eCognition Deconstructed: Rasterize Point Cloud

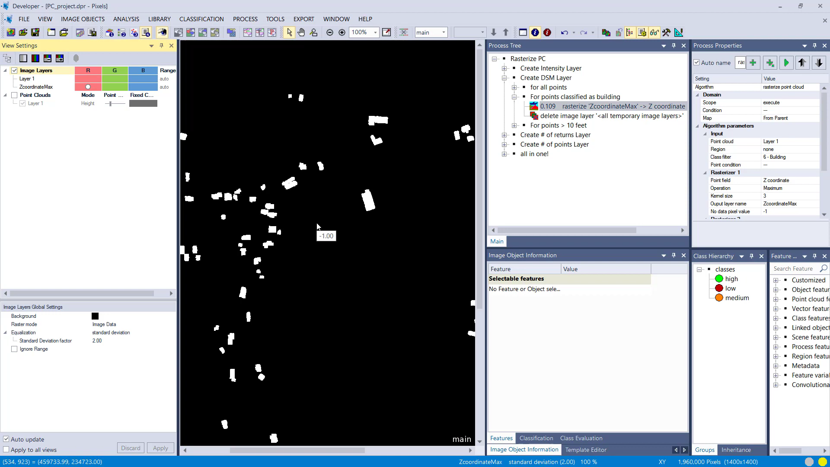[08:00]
and we should get minus one values for all the areas all
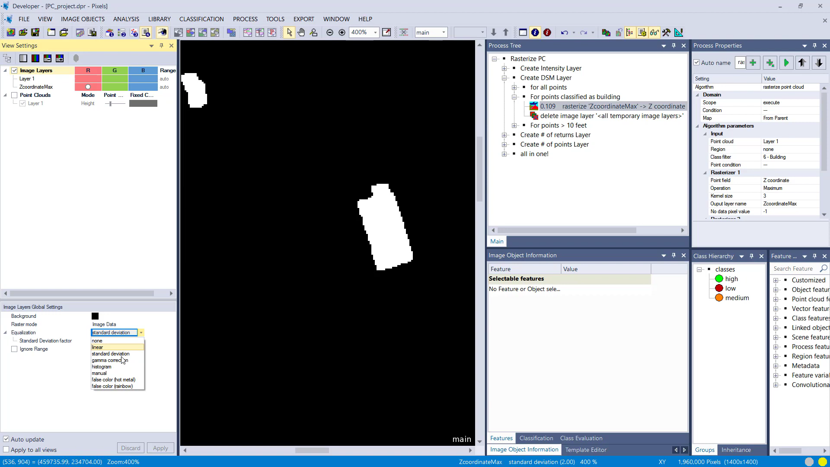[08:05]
right you see it here that have not been classified as buildings and yeah
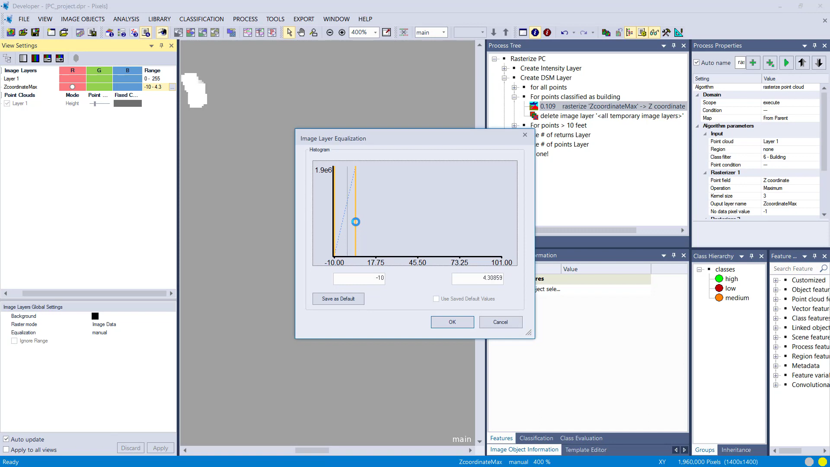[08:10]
the bright points patches here these are the buildings i'm gonna try to overlap the point cloud classification see the red buildings
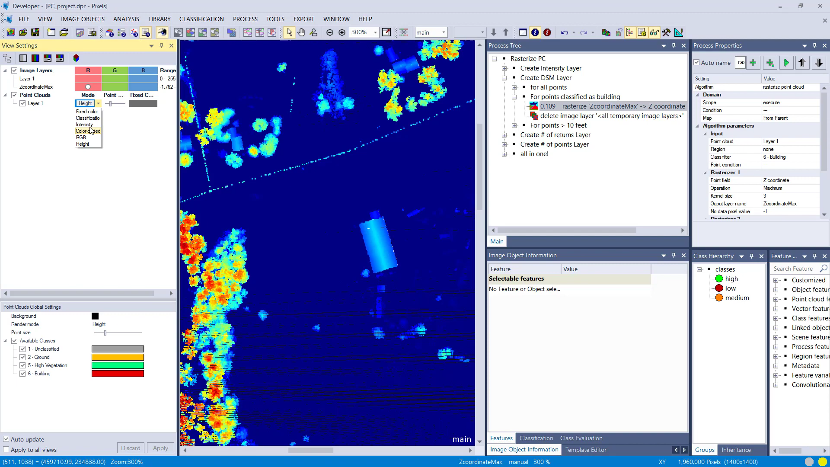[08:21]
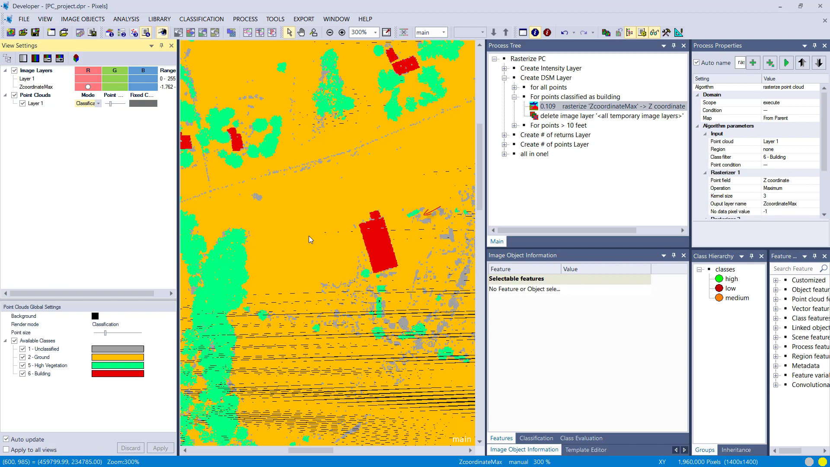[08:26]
here right and they correspond to my
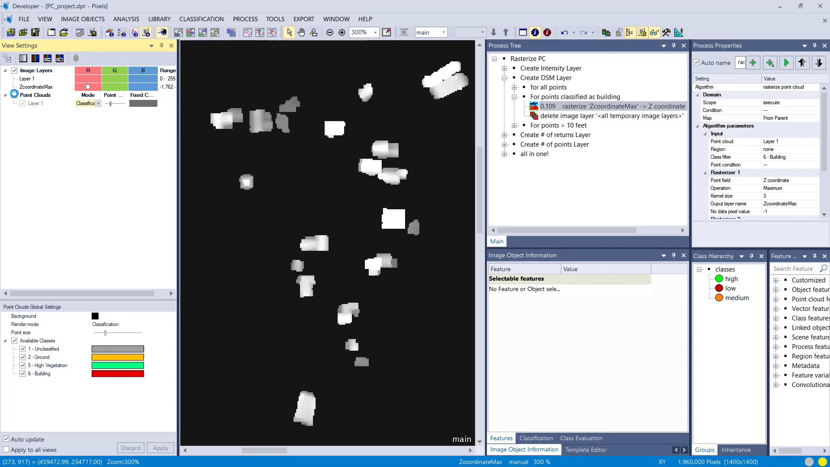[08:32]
rasterized representation right that's because i told e-cognition just to use this class for rasterization good another example here for create dsm what i do here i remove the class filter again but i set a point condition so c-coordinate has to be larger equal to 10.
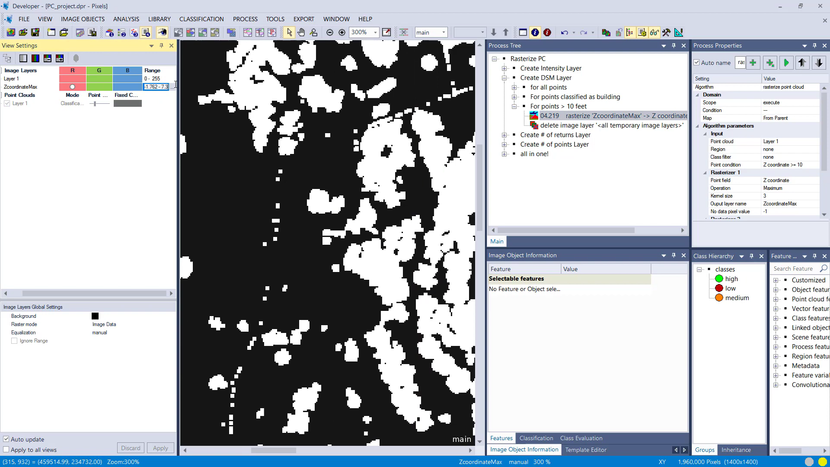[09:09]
here i only have pixels now higher than what was ah 10 right
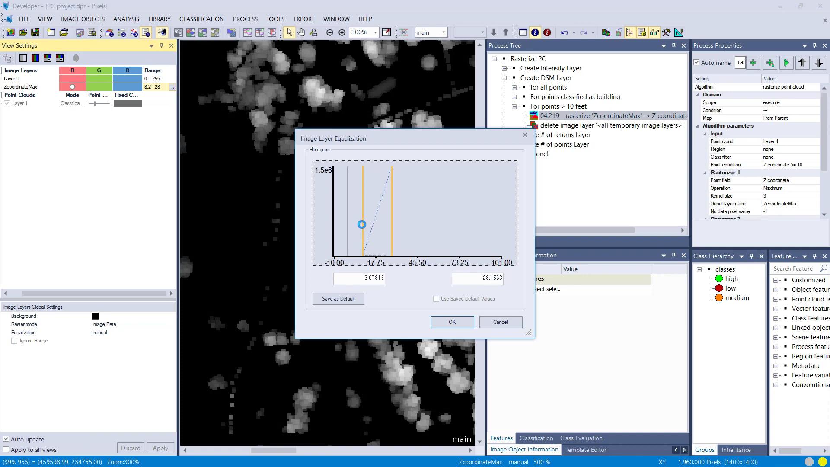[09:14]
so only points were considered that have a value higher than 10 um that means
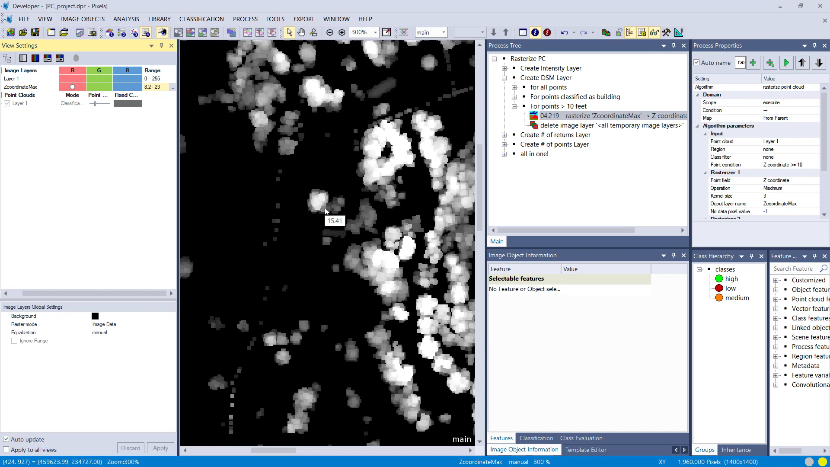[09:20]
i've minus one here so no data for areas that have a lower value in this field